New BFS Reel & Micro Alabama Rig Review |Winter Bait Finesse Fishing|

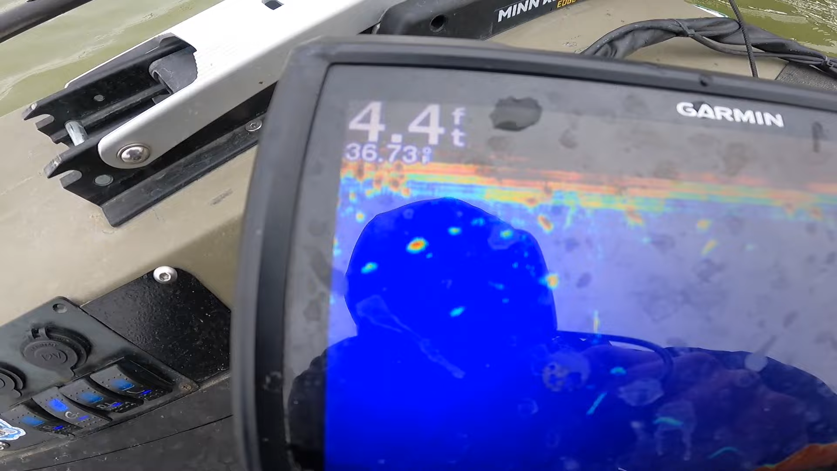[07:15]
On screen: depth 4.4 ft
four months ago in september i was fishing this exact area and caught a five pounder in 99 degree
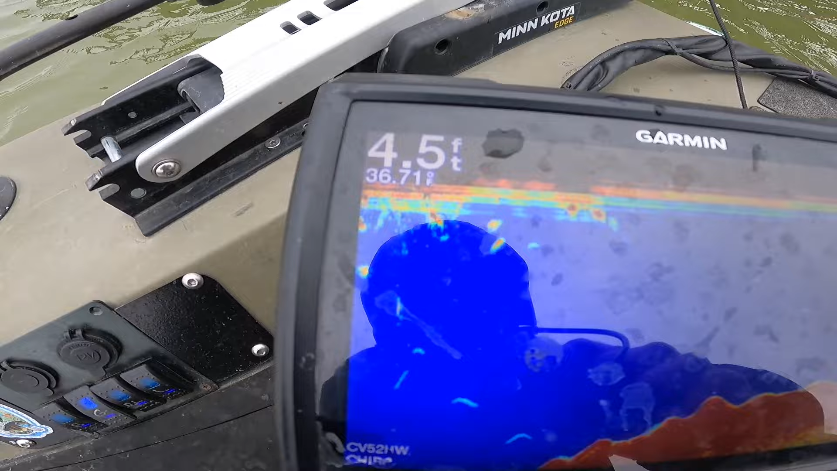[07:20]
On screen: depth 4.5 ft
water it is now 36 degree water that is insane for texas we got ice on the bottoms of the dock pilings
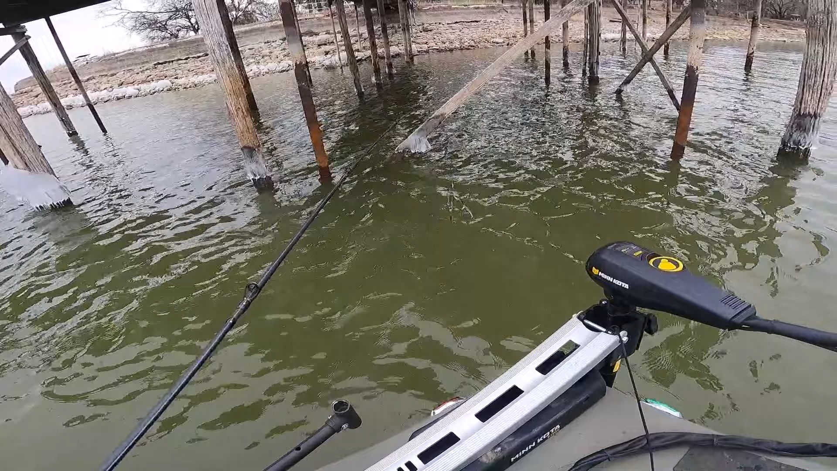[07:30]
if i catch anything it's going to be a miracle today that is the coldest water temp that i've
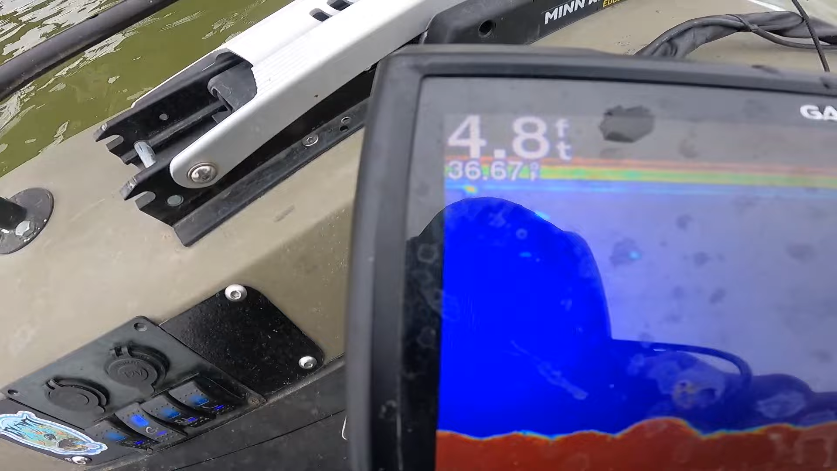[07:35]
On screen: depth 4.8 ft
fished on a lake in texas 100 i think previous to that